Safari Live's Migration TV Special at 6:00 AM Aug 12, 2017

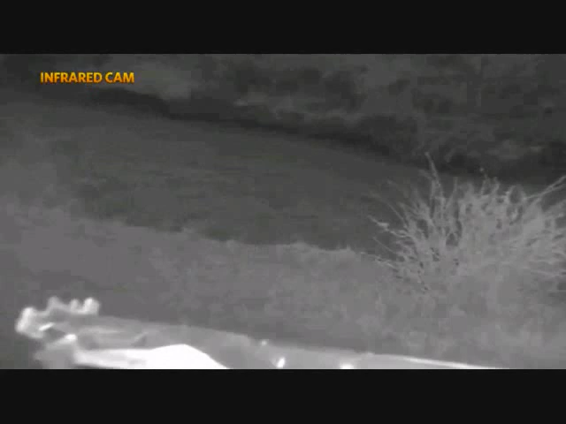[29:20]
I think the hippo's also a little bit nervous. It may, in this low light, think that they are lion.
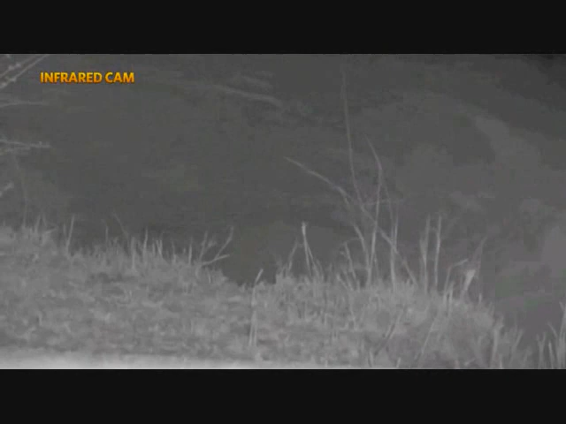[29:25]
And even though it's a ginormous animal that's very difficult for lions to hunt, it will certainly pay them respect. I guess just like the hyena paid the lion its dues a little bit earlier on Brent's vehicle. Now, this coalition of male cheetah are called the Musketeers. Some of you who have been on safari with us before would have already met them. They're an incredibly formidable team.
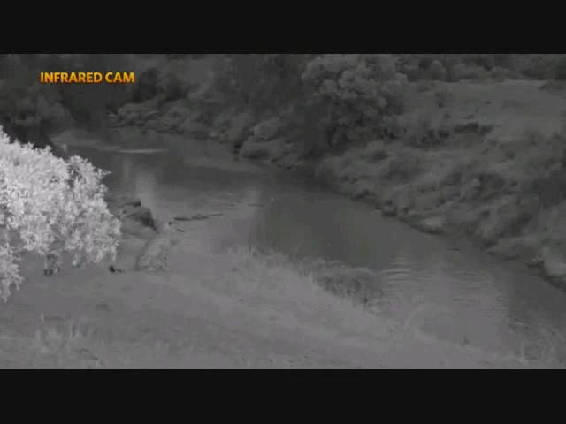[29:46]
It's uncommon to have as many as five males joining forces. Here's one coming right past the vehicle, Jandre on the left.
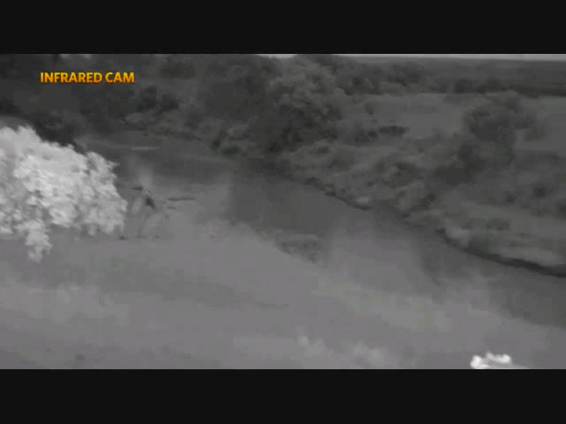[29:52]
And we have certainly seen some wonderful, wonderful action from these guys.
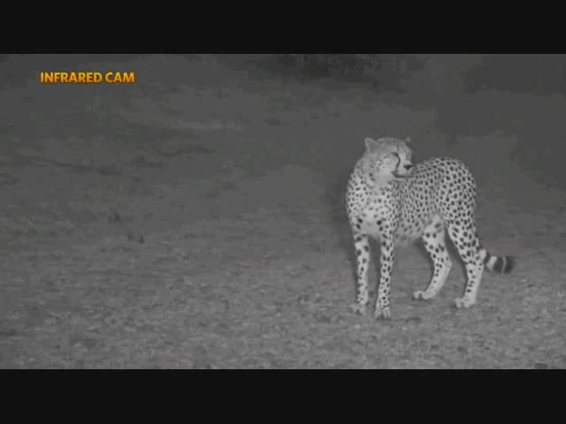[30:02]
And who knows, this morning, if they come across wildebeest, which is certainly their favorite prey, they will, in all likelihood, succeed in bringing them down. We have not seen them fail in hunting. It is just a matter of time that they manage to bring something down. Last night was testament to that, and we will be able to show you some action that has been unfolding in the last few hours. Joshua, great to have you on board. You would like to know which is the biggest, or what is the biggest coalition of male cheetah in the Maasai Mara, and these are them.